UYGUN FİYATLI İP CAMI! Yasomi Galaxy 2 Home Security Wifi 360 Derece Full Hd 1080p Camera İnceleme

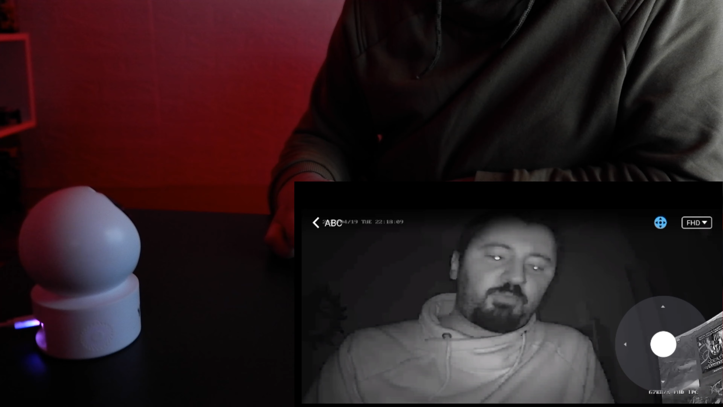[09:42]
Gece modunda da böyle hayalet gibi görünüyorum. Açıkçası birazcık korkunç. Bu arada kameranın da şöyle görselini ben size göstereyim. Bu şekilde kırmızı ışıklar çıkıyor.
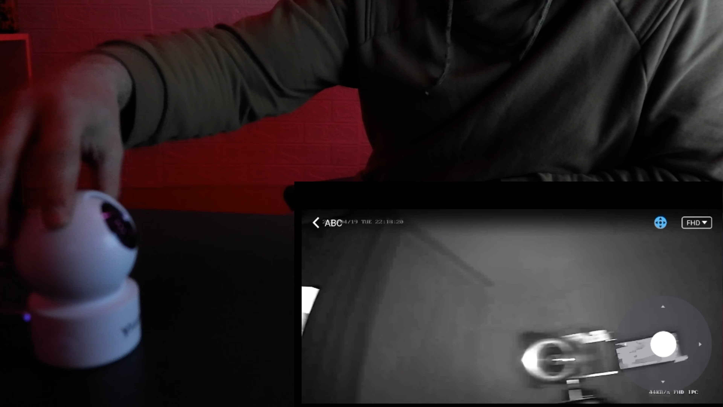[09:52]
Bu da zaten gece moduna geçtiğini göstermiş oluyor. Gece moduna geçtiğinizde yine kamerayı aynı şekilde sağa sola çevirerek etrafı bu şekilde net bir biçimde görebiliyorsunuz.
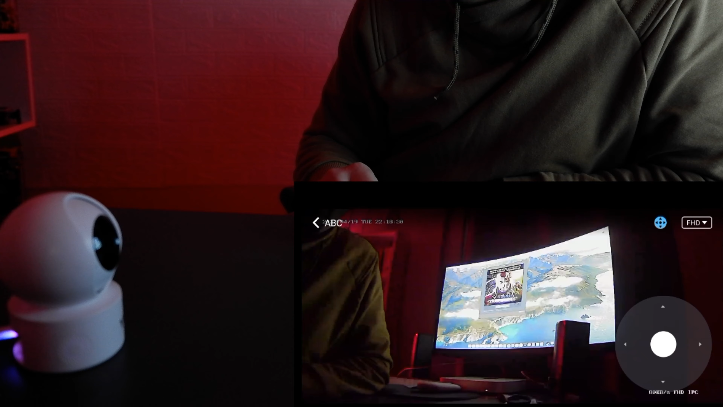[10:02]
Bakın şimdi bu ekrandaki ışığı algıladı ve otomatik olarak gündüz moduna girdi. Elimi önüne ışığın kapatıyorum tekrardan gece moduna giriyor. Kamerayı bu şekilde çevirerek gördüğünüz gibi yönlendirebiliyorum. Işıkları tekrardan açıyorum.
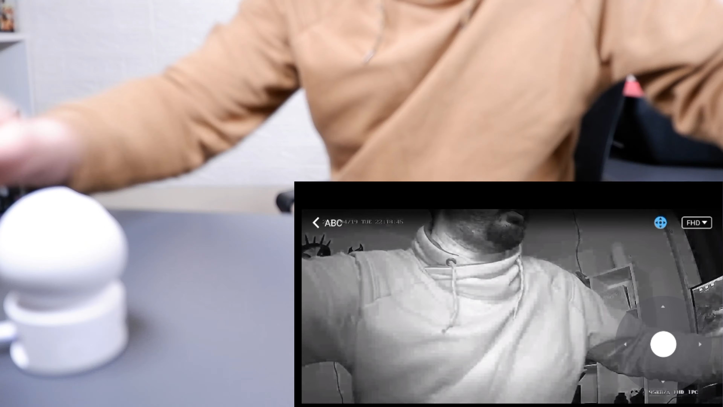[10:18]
Kamerayı bu şekilde çevirdim. Şimdi demiştim ya karşılıklı konuşma da yapılabiliyor diye. bunu şu şekilde aldım.